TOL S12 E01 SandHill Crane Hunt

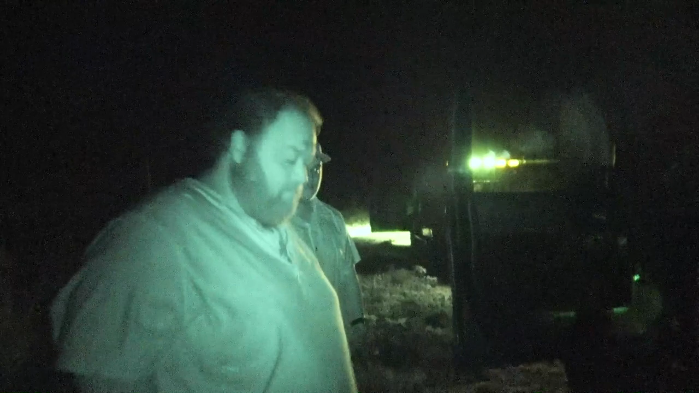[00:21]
Could you see us? I can see you. Or is it a night vision mode? It's a night vision mode. We're all lit up. That's You're awesome.
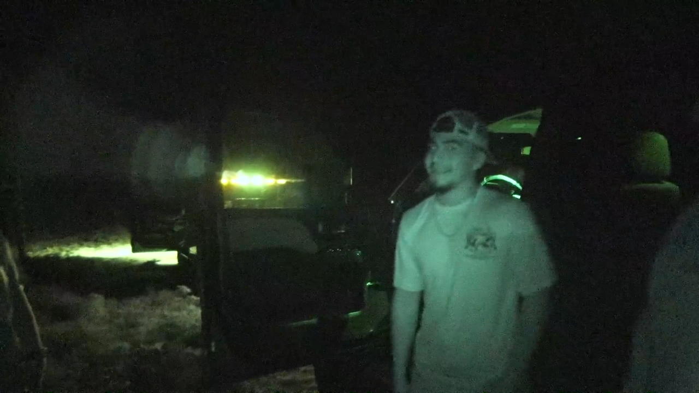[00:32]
Glowing, Joshua. We're all lit up. All right. We'll okay, so we're all set up. The blinds are ready to go. We just got to sneak in, right? Yeah, definitely sneak in. We're going to have to crawl like 100 yards. Is that right? Bear crawl 100 yards on your belly?
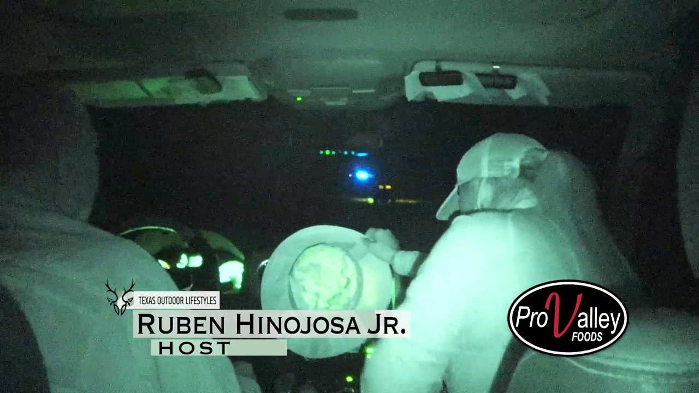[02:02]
We're driving in the dark, putting a sneak on these birds. What do you think, Julian? We're going dark. We're going dark.